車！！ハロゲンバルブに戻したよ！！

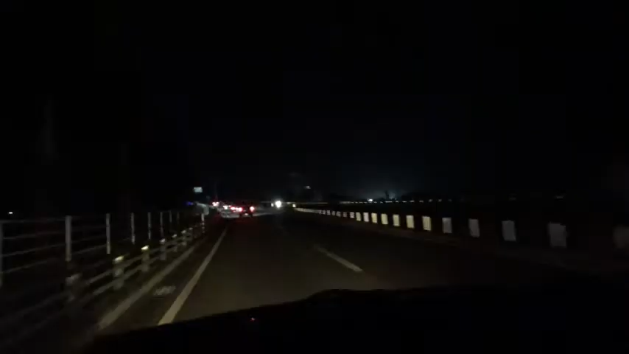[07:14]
はい、今ちょっと近所を走ってます。ちょっと色がオレンジっていうことで分かりやすいかなとは思います。やっぱりちょっと白だとですね、いつもちょっとあれこれついてるのかな、どうなのかなって思ってたんですけど、ちょっと色がついてる分は分かりやすいですね。